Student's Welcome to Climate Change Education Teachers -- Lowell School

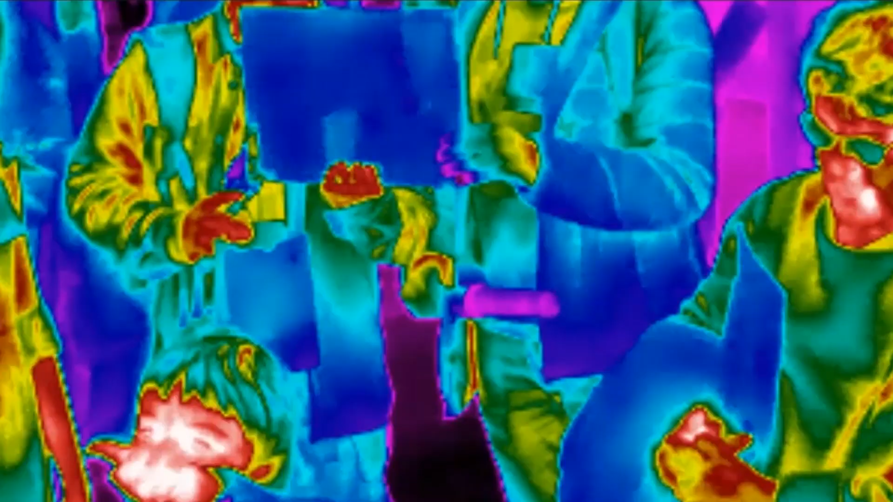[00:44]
The long-wave infrared cameras show people how they glow
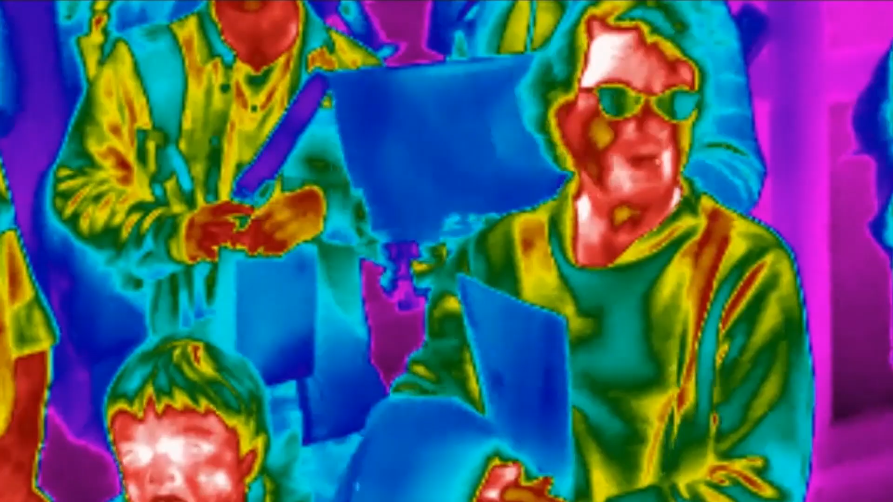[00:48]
with invisible energy that can be blocked or trapped by solids like glass,
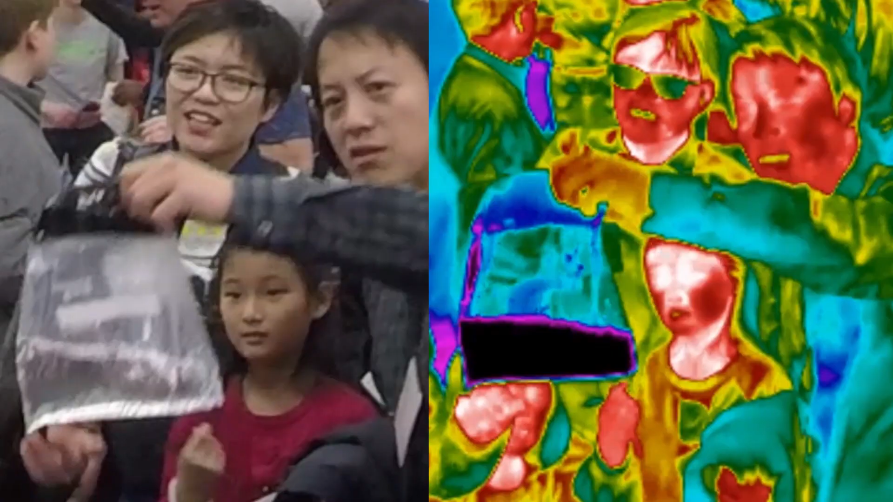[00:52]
liquids like water, or gases like carbon dioxide.